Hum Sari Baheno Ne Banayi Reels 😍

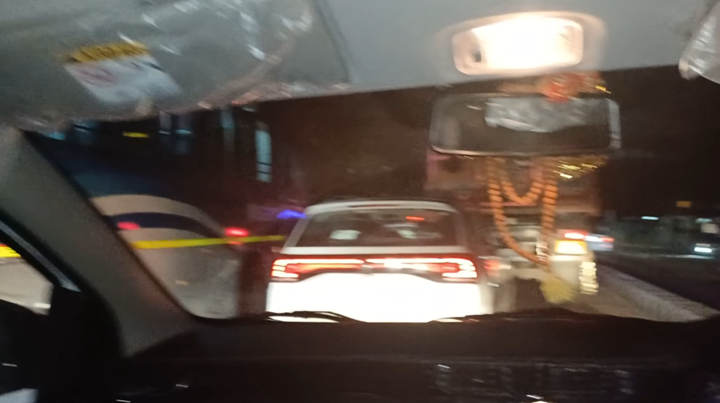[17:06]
इतनी लाइन लागी है पीछे भी देखो चेर सारी ट्राफिक है